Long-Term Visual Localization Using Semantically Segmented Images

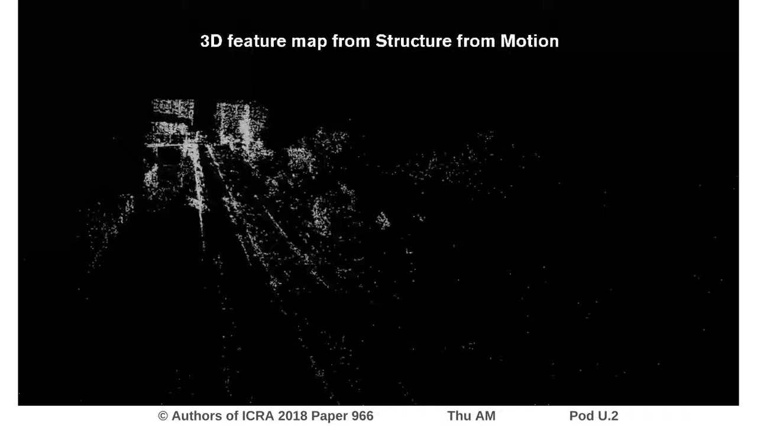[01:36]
Then each image from the video sequence is segmented and each reconstructed
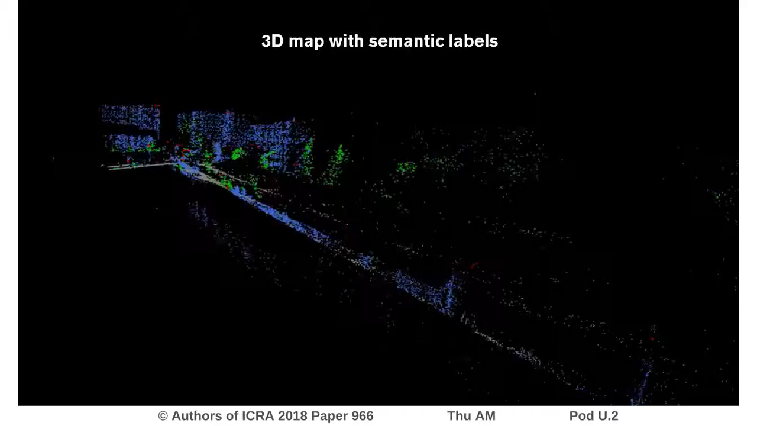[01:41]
3D point is labelled using the images from which it was seen in. Blue points represent buildings, green points vegetation, grey points is road and red is traffic signs etc.